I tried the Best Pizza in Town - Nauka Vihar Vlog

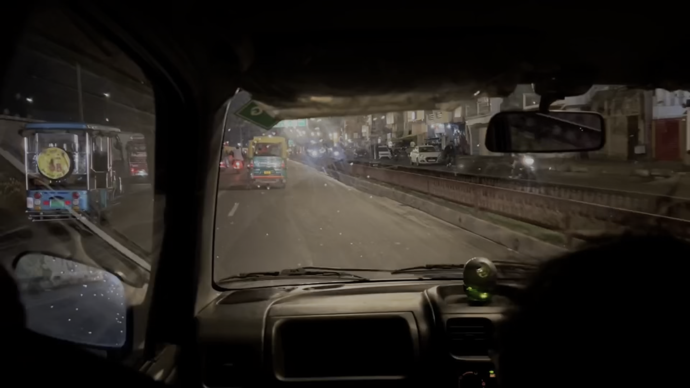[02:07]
अच्छा भी हुआ रहा है ना गोरक नात मंदिर से निकल के हमने डिसाइड किया नौका विहार चलते हैं जो कि एक पॉपुलर टूरिस्ट स्पॉट है गोरक पुर में जलता करा है अच्छा बिजली भी कड़ा हुआ है नहीं बारिस हो रही है
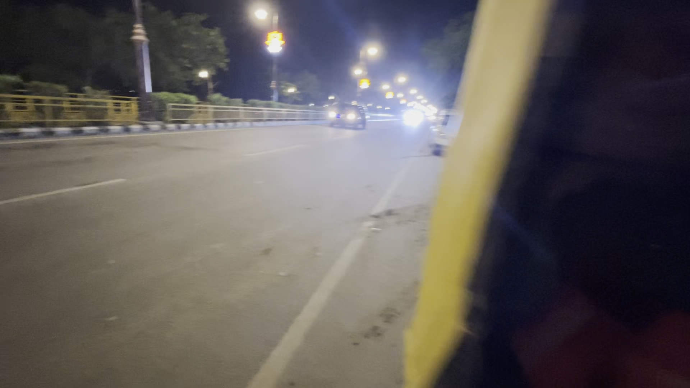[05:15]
यह लाइन से फूट कोट है इदर फूट कोट देखके हम रुके